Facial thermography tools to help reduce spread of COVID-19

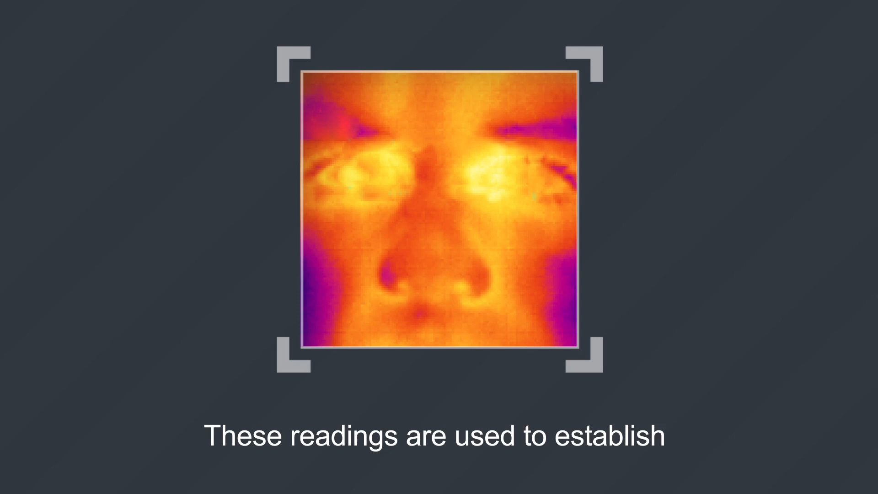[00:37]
These readings are used to establish a pass-fail criteria for further evaluation.
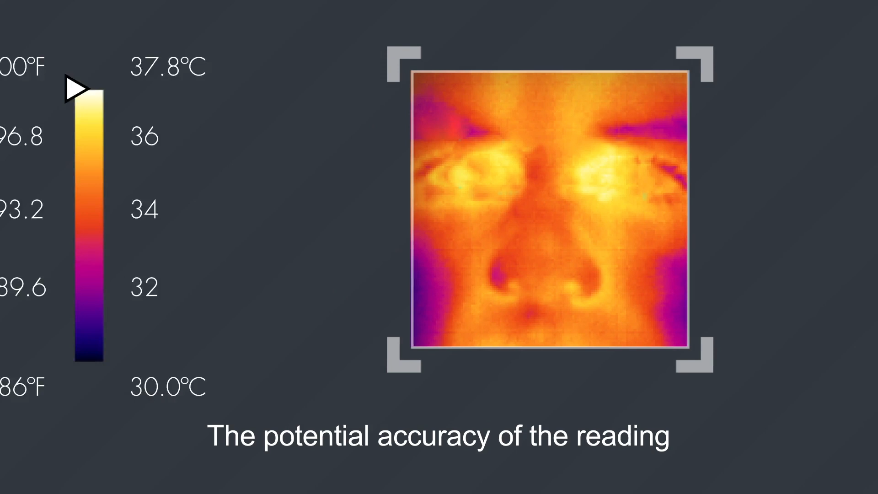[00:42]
The potential accuracy of the reading is dependent on the model of infrared camera.
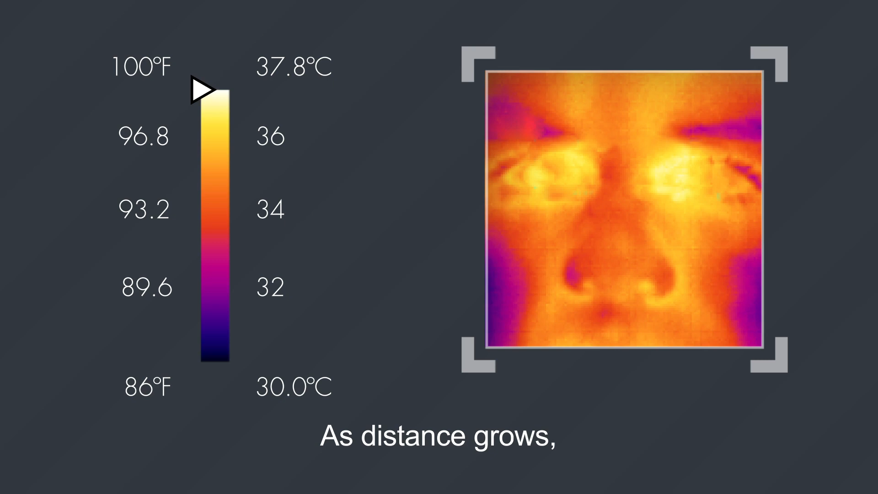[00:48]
As distance grows, accuracy drops and the maximum temperature is much lower due to limitations of the infrared camera's measurement capabilities.
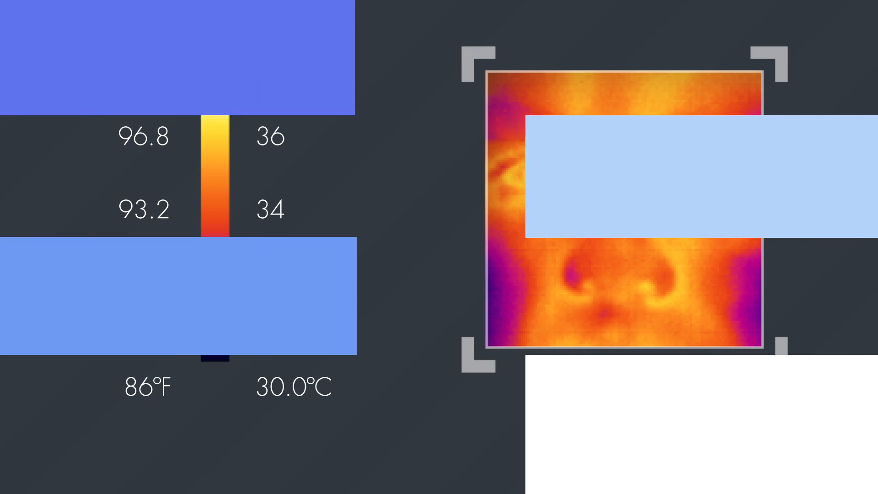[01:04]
Distance, focus, and clear line of sight are very important to an accurate reading.